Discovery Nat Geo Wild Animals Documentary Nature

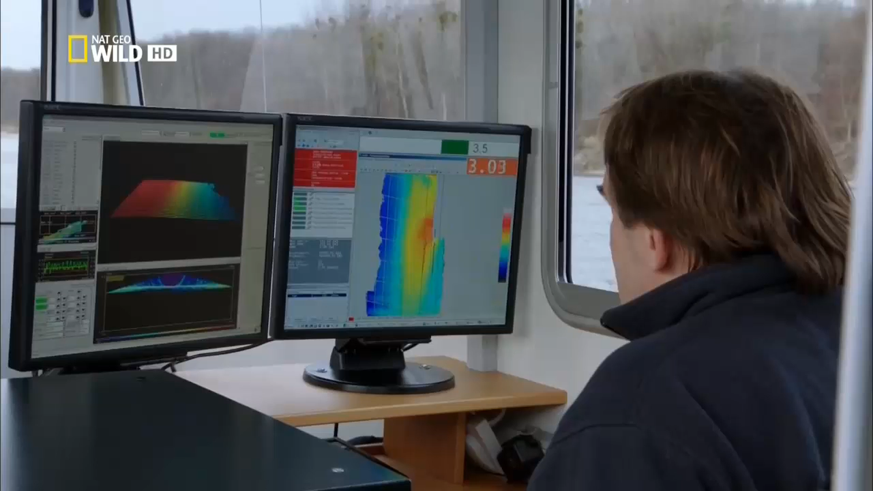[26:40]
Каждый камушек ежегодно проделывает путь в 3 километра. Доплеровская гидроакустическая система может отобразить каждый сантиметр речного дна.
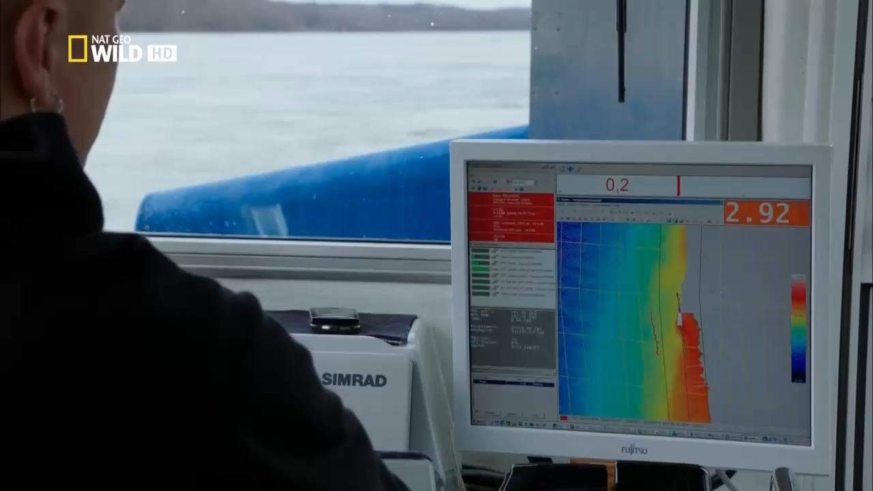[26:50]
Если соединить эту информацию с сигналами пластиковых камней,